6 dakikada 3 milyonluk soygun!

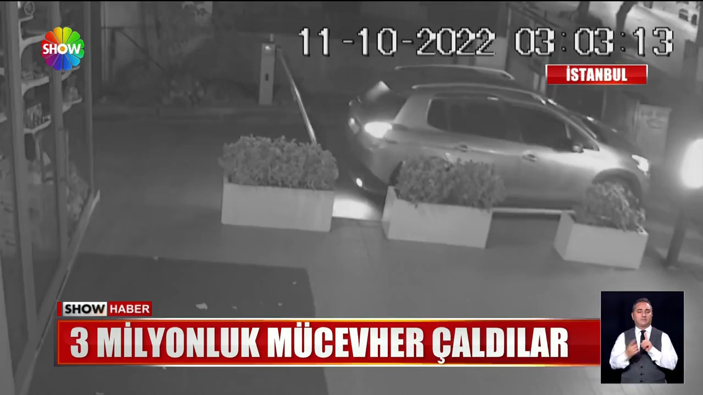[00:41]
Üç hırsız arabayla Erenköy'deki 9 katlı apartmanın önüne yanaştı. Hedeflerinde 22 yaşındaki Melisa Özmen'in dairesi vardı, biri araçta kaldı.